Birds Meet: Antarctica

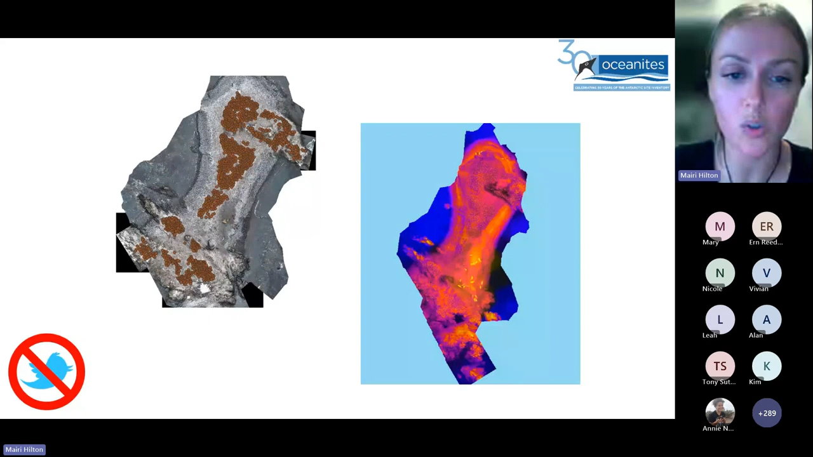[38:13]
a rock and you can go over to your thermal image and see if it shows up and bright colored on the thermal images then it is in fact a penguin um they also let you see some of the other species that are there so these yellow sort of slimy bits and those are actually elephant seals that were hanging out beside the penguins